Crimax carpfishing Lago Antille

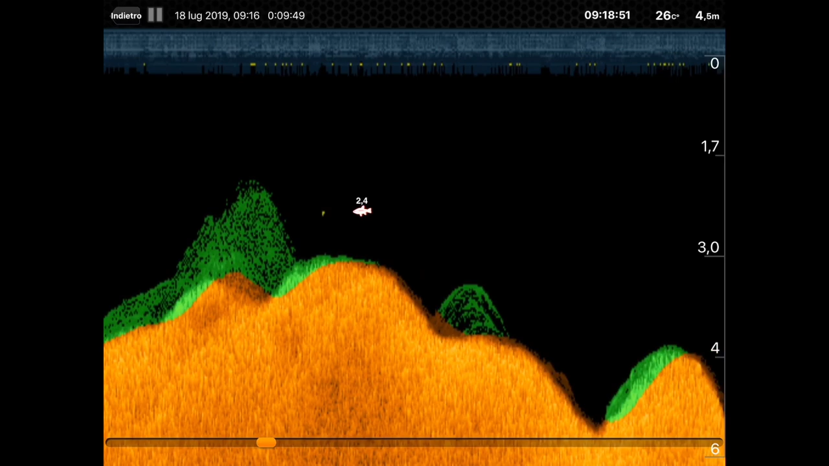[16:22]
On screen: water 26°C
Allora, vi abbiamo messo alcune delle letture fatte con il dipper in alcuni tratti del lago,
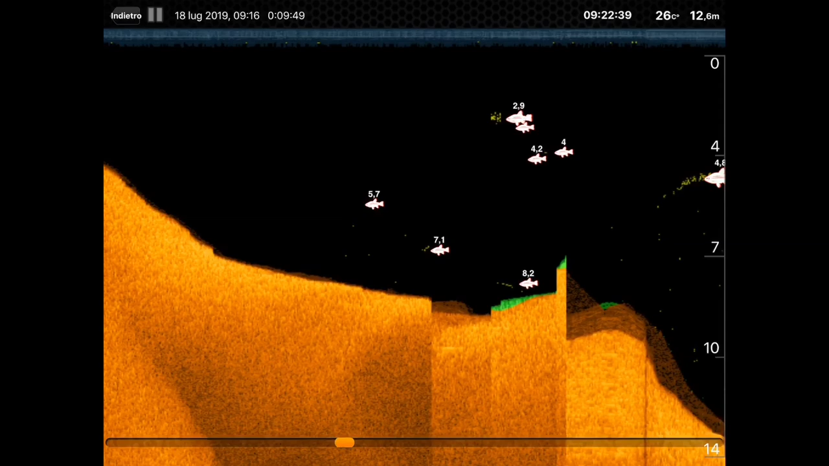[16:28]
On screen: depth 12.6 m, water 26°C
così avete modo di rendervi conto un po' la situazione che c'era del fondale.
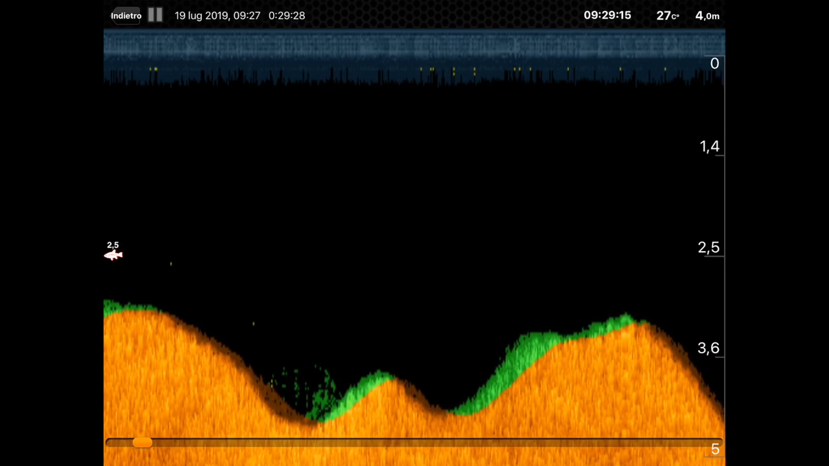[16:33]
On screen: water 27°C
E potete vedere in alto a destra la temperatura dell'acqua che c'era
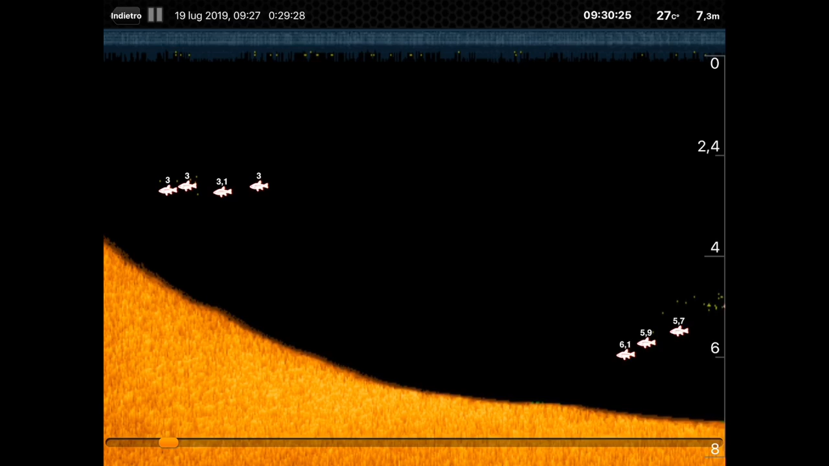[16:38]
On screen: depth 7.3 m, water 27°C
in quel momento e i vari metri di profondità
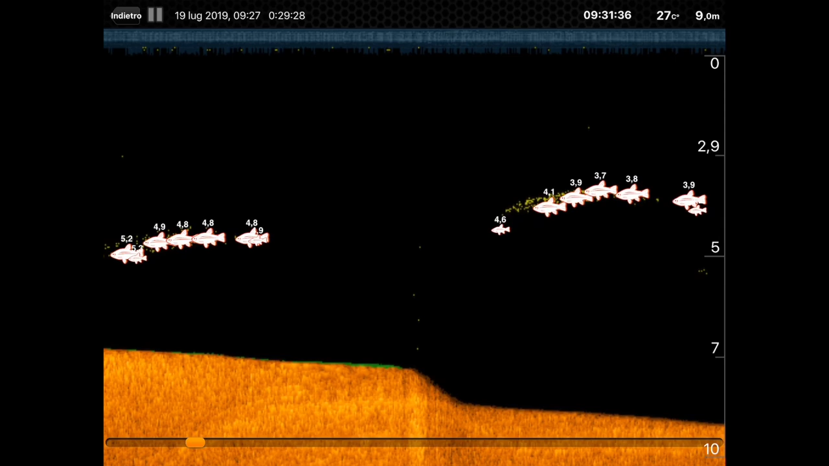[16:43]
On screen: water 27°C
che si alzavano o diminuivano in base all'avanzamento del dipper.